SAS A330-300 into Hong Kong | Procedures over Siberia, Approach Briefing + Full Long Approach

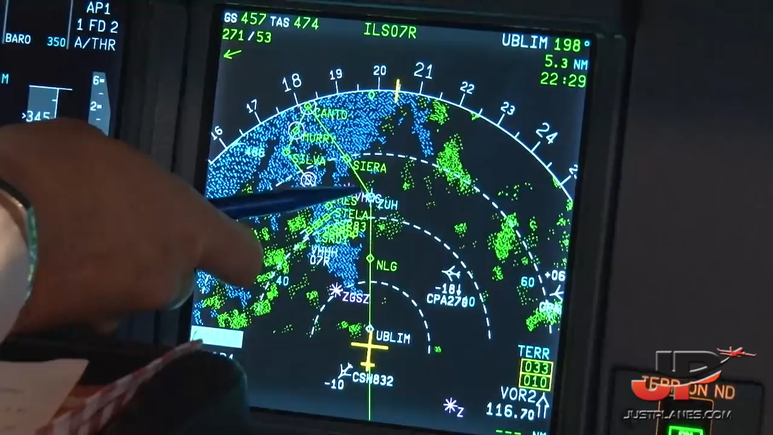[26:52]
So now you can see the whole arrival we have programmed on the map display into the Hong Kong airspace, which is here.
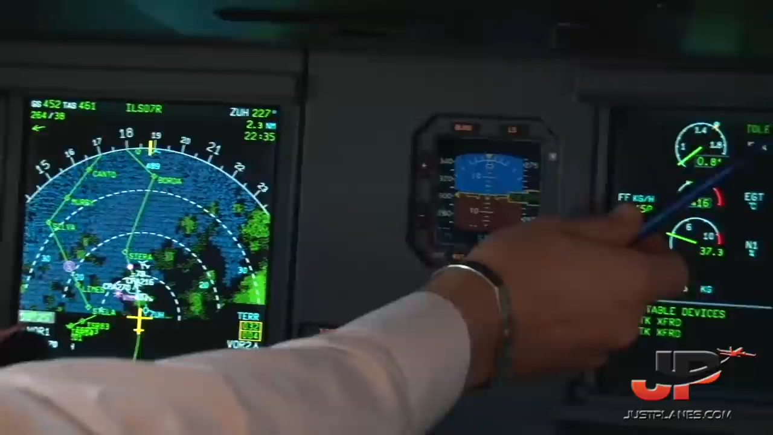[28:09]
Roger, 5 miles to the right. This is a sign that we have the engines in idle.